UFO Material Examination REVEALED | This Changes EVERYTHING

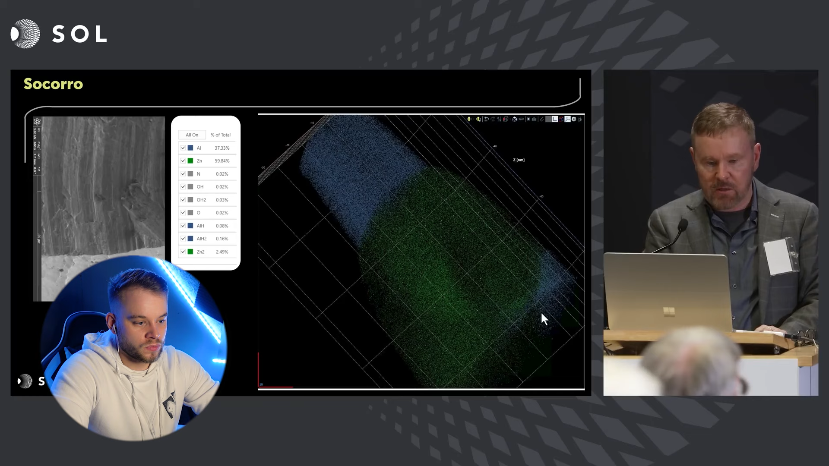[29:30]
Um, very simple aluminum, zinc, mostly, and some contaminants, but the aluminum, the zinc are in different places.
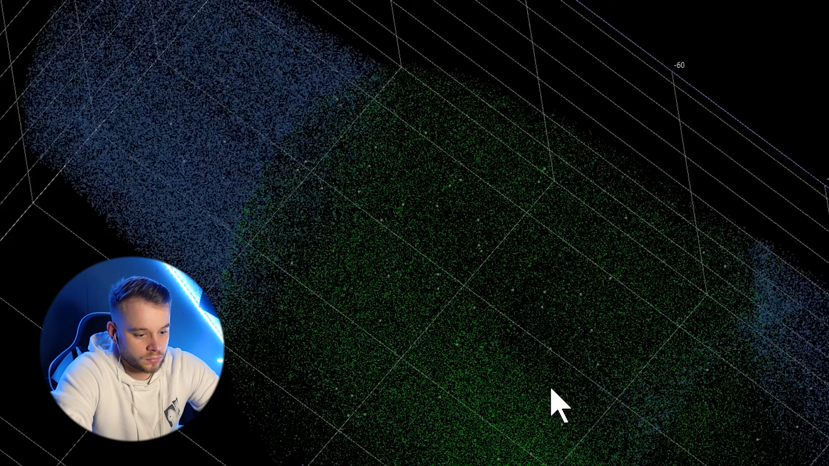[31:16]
So this of course is not the only way to look at atoms or looking at materials at an ultra high resolution. There's many other of these kinds of devices that do different things.